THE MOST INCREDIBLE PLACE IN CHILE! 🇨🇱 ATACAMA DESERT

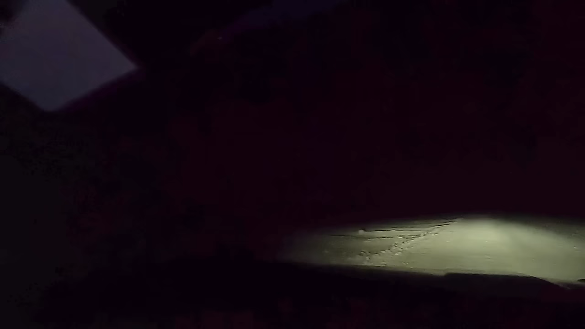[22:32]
Kind of creepy though, because we're in the middle of nowhere, completely pitch black outside. But we're gonna do some photography, see if it's any good.